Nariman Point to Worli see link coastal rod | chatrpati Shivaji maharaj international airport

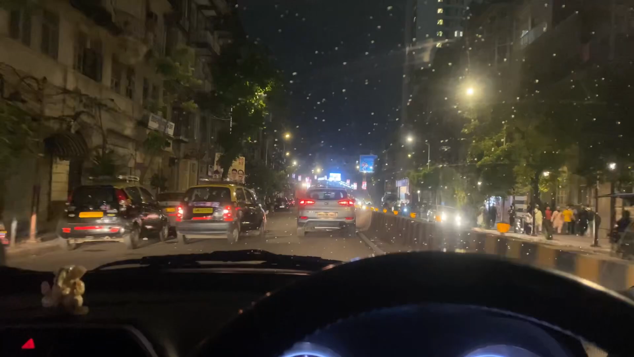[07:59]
अंडरग्राउंड रोड, हा डायरेक्ट वर एक बाहेर पडता नवीन हायवे.
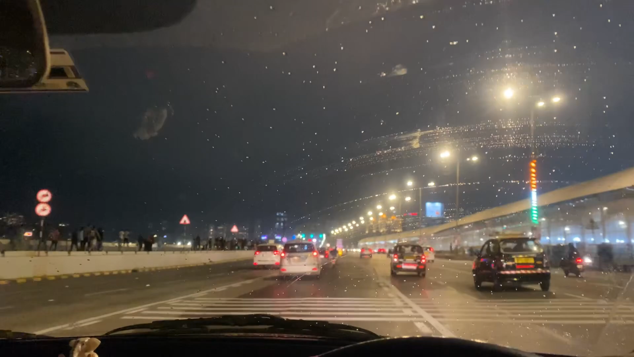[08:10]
आता डायरेक्ट आपण खाय तुला माहिती आहे, बँडरच बाहेर पडतो. आतमध्ये तुका नेटवर्क वगैरे काय नाही, 3 लेन आहे, 60 स्पीड आहे इथे. पण छान वाटत इकडे असं एकदम.
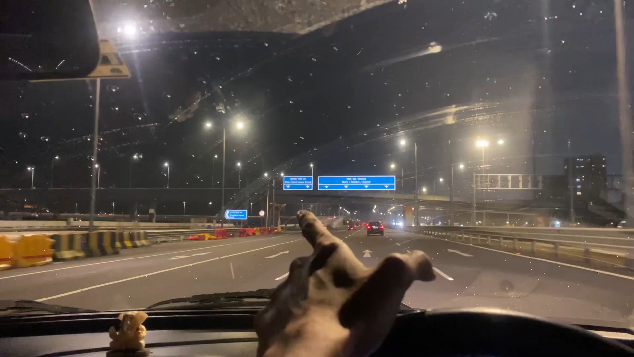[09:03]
हॅलो रस्तो हा रस्ता यायला जातो महालक्ष्मी, आपण त्या दिवशी गेलो ते लॉंग रूट पडला तो. हा होय होय, हा भानुदास पाटील रोड. इकडे ब्रिज खूपच उतारा पसरवले, खूप खूप आहे, उलट सुलट उलट सुलट.
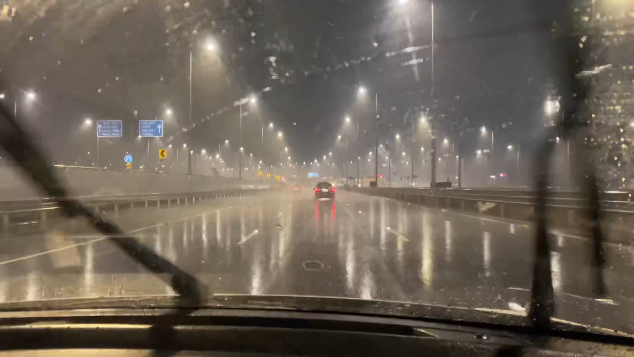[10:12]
आता आम्ही ह्याला वरळी सिलिंगला आलो, तिकडून डायरेक्ट चर्च गेट वरून नरीमन पॉइंट वरून डायरेक्ट वरळी सिलिंगला, वरळी वगैरे ते ट्रॅफिक भेटतं याच्यावर कोस्टल रोडवरून.
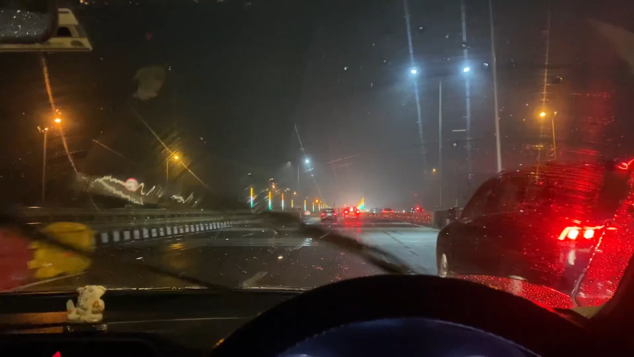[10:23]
हा एक फायदा होतो की आपल्याला ट्रॅफिक भेटत नाही, डायरेक्ट वरळीला. जर तुम्हाला
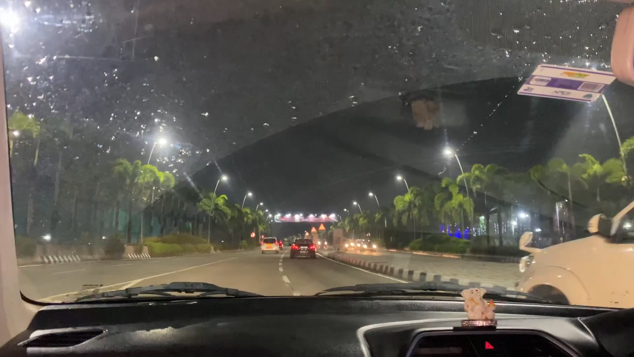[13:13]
हा आहे आमचे गणपती बाप्पा आणि हा इंटरनॅशनल एअरपोर्ट रोडचा, हे इंटरनॅशनल एअरपोर्टचा रोड,
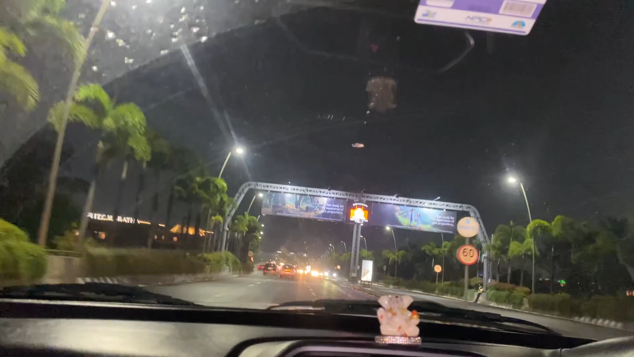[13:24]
तिकडे एअरपोर्ट आहे दिसत असेल तुम्हाला, आणि ITC मराठा हॉटेल. भारी जेवण आहे, मस्त जेवण आहे.